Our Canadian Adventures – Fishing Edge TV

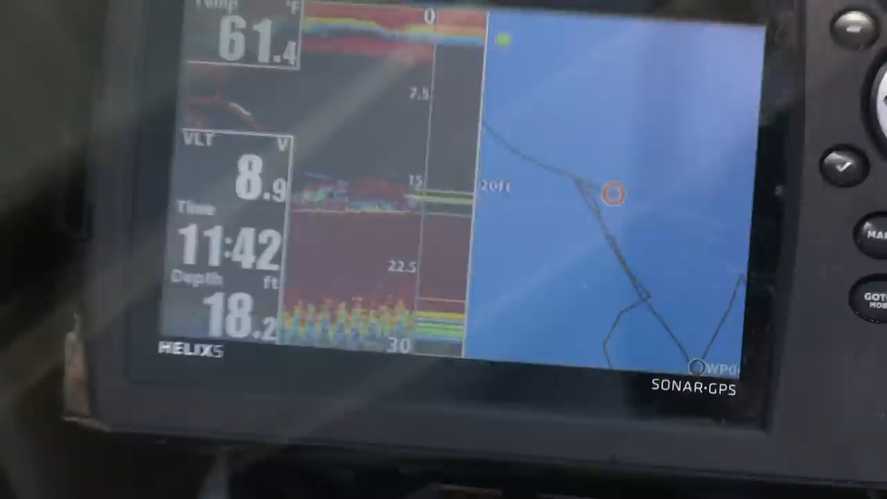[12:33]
On screen: depth 18.2 ft, water 61.4°F
And I just have a transducer bracket.
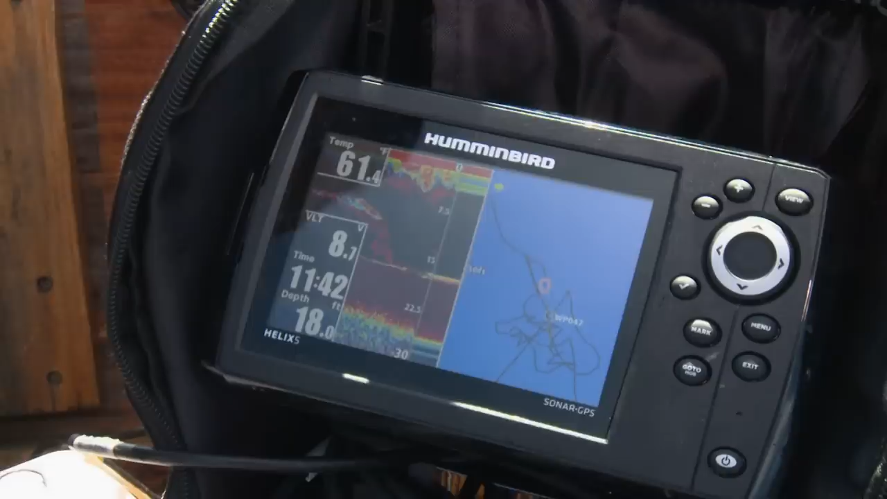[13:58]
On screen: depth 18.0 ft
what's really so nice about this is being able to save coordinates.